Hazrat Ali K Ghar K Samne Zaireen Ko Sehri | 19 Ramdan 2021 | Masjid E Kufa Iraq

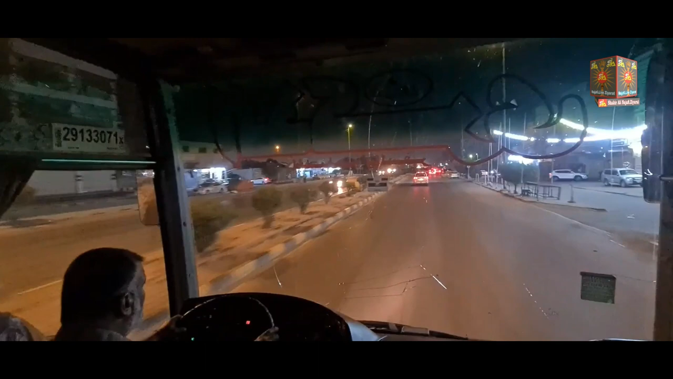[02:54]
नजफ से कूफा की तरफ जा रहे हैं 19 रमज़ान की शब का पुरसा करने के लिए।
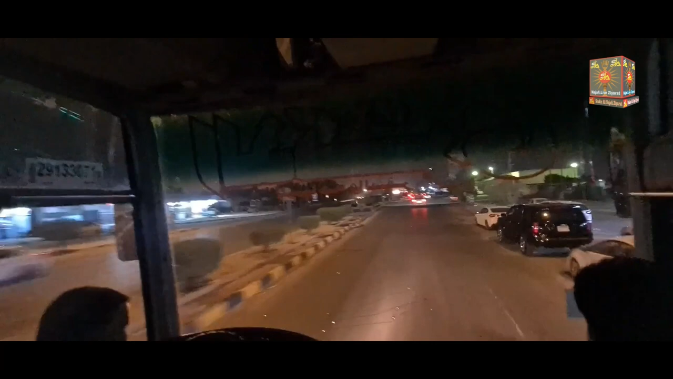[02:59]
आप सबके लिए दुआ, जिन्होंने लंगर और नियाज में हिस्सा लिया उनके लिए खुसूसी दुआएं मौला के बारगाह में अपनी कबूल फरमाए। सहरी का नियाज हमने किया है, इंशाल्लाह इतमाम करके आए आपको दिखाएंगे।